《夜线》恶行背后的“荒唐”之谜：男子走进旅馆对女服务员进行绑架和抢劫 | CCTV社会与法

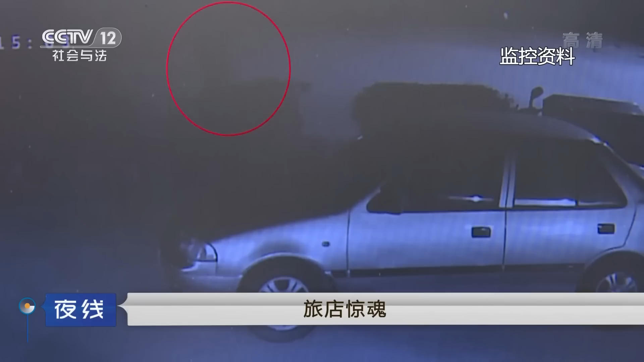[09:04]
弯后消失了而在下一个公共摄像头拍下的监控画面中没有发现犯罪嫌疑人的踪迹